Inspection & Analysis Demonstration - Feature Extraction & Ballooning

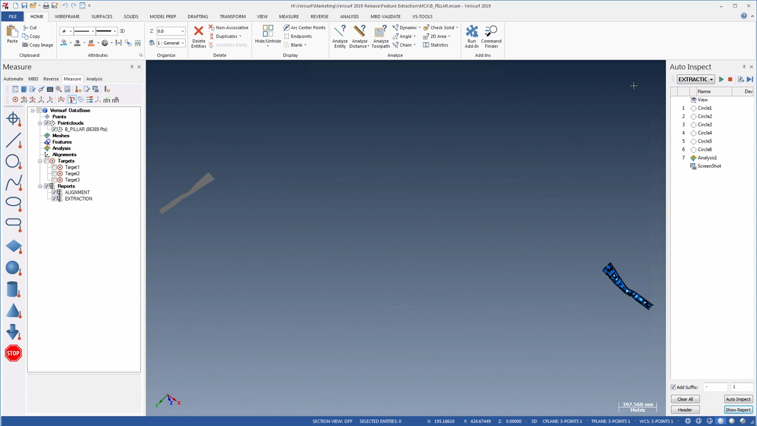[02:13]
We'll use an inspection plan created specifically for that purpose to align the data. When we choose Run, VeriSurf performs a global alignment, registers the point cloud to the model, and finishes with an RPS alignment to the holes. The addition of global and nominal registration in VeriSurf Automate enables completely automated inspection workflows using non-contact scan data.
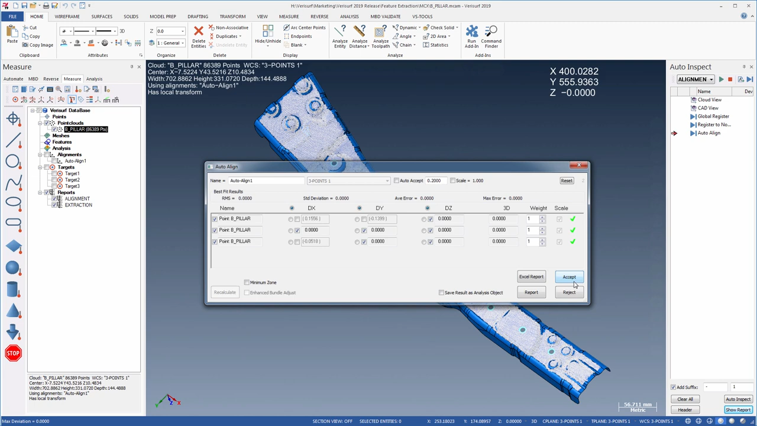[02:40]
After accepting the alignment results, we can perform the extraction and analysis. We'll use a separate inspection plan to extract the geometry from the point cloud, compare the circles to nominal, and analyze the point cloud to the surface. Using a separate plan enables greater speed and flexibility if the point cloud is already aligned, which is often the case.
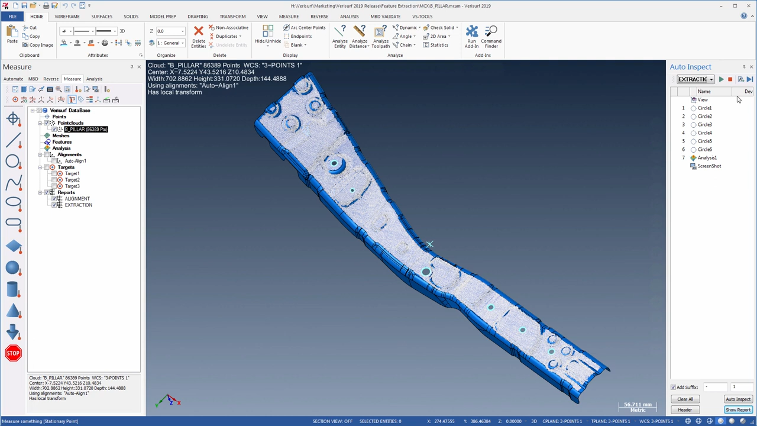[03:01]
When we run the plan, VeriSurf extracts the circles, reports their position and diameter, and then analyzes the point cloud to the model.